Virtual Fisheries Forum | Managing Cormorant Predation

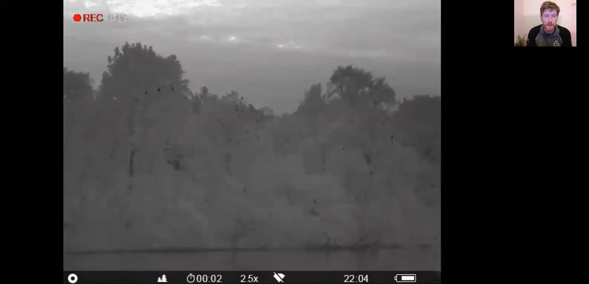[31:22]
And what I'll be doing now is sort of shining the laser across to the birds, but what you'll see is, this is dark now, but what you'll see is the birds are disturbed and then all sort of come out of the trees.
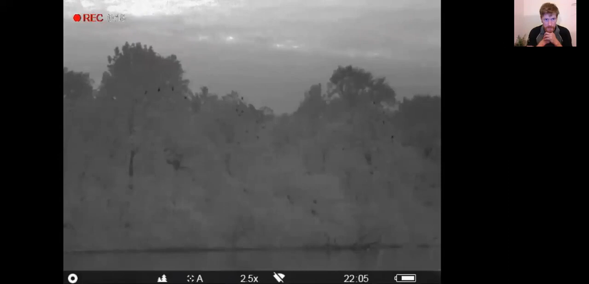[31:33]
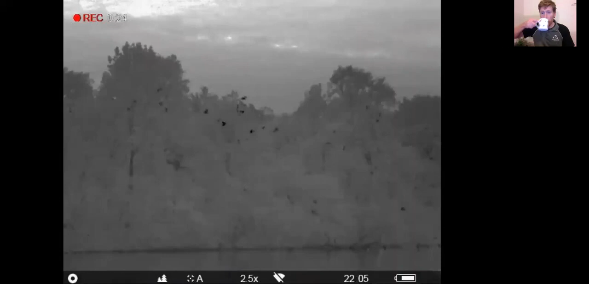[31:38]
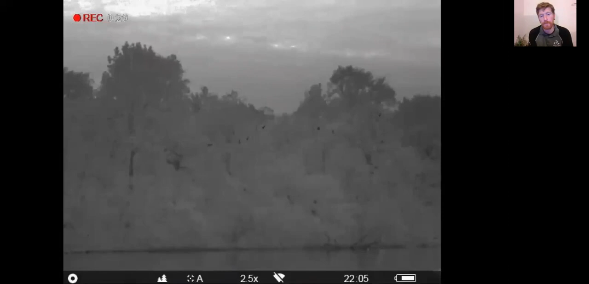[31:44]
And then this is another water, just trialing this on a large still water.
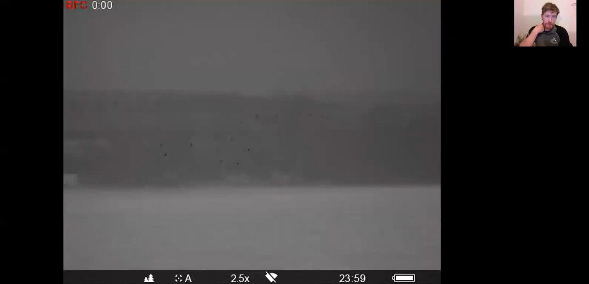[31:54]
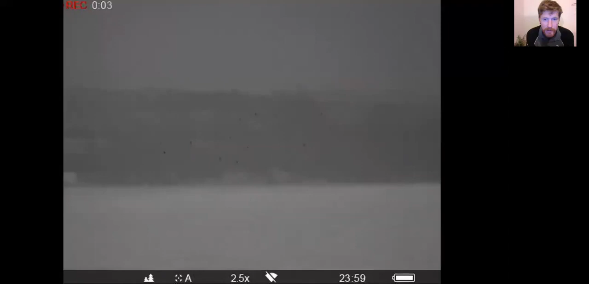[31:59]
And even counting the birds there, you know, you'd probably say there's 40. You see them start to come out of the trees and you realise how many there are actually there.
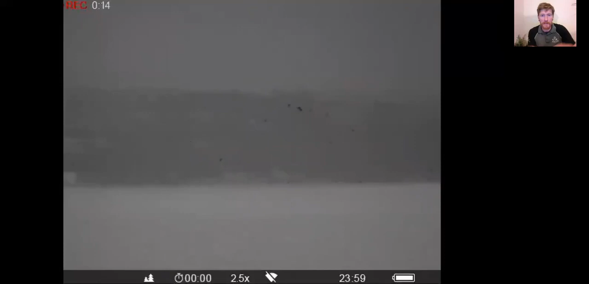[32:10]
And they're coming off the left, it pauses just to recalibrate. And there's, yeah, 70, I think there was 70, 80 birds coming up there. And then over time,
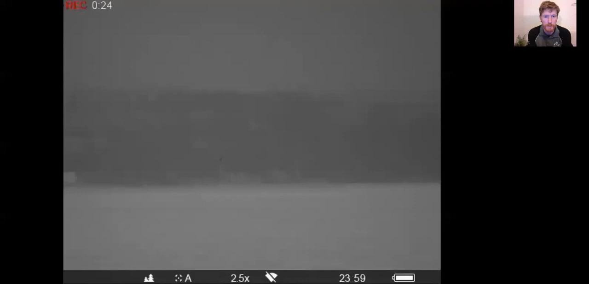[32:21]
this can reduce rates of predation on not only this still water, but those surrounded still waters and worked in conjunction with other things,